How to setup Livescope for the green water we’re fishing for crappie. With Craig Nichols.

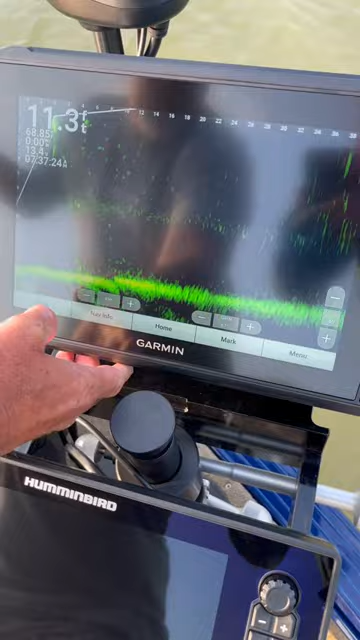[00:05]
okay the first thing i'm going to do is i'm going to bring my range in to about 40 35 to 40 feet i'm going to turn my color
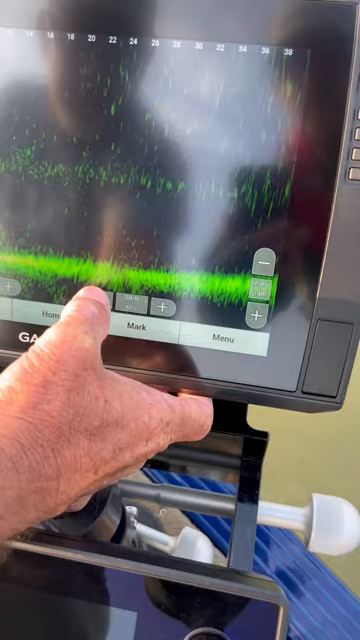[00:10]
gain down until i get the clarity of the screen i want i'm
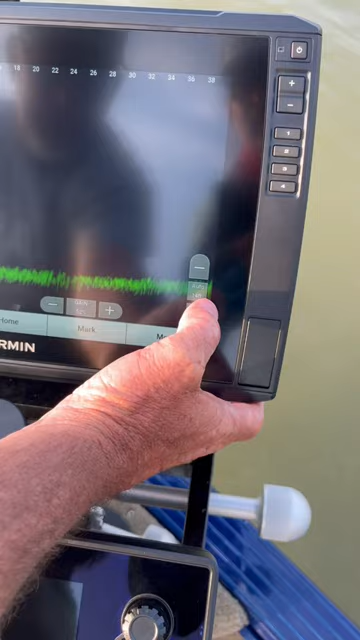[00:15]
going to set my depth on 20 feet now i'm going to go into my settings i'm going to go
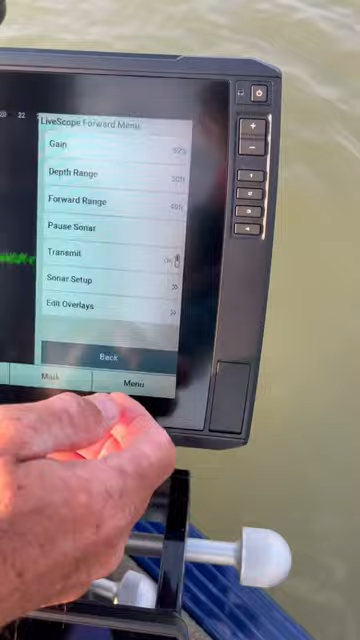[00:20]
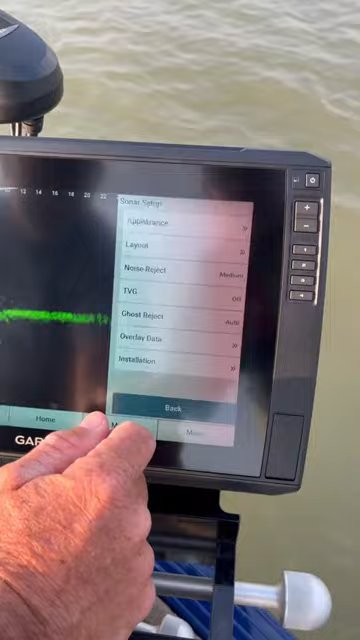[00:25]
in the sonar setup noise rejects medium tvg's off i'm going to turn ghost reject off for now i'm going to go back um
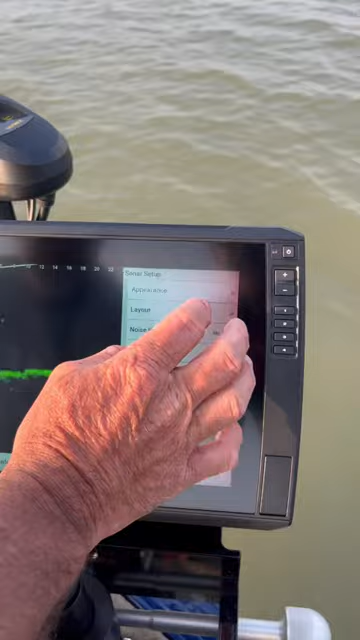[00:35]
appearance i'm going to take my color gain and i'm going to run that up to about 90 and what that does
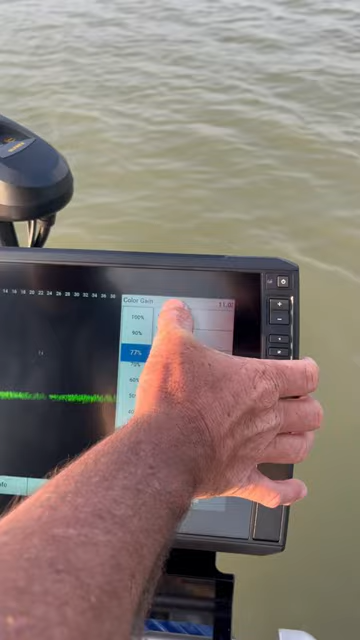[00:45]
it allows us to get a bright signature with less gain and
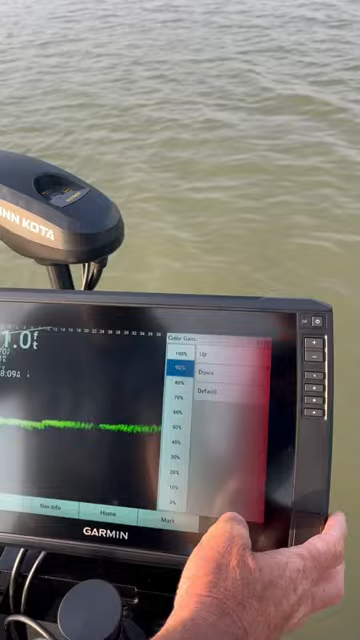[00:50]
it'll clean our picture up when we see these fish we'll get a really good picture of the fish cool there you go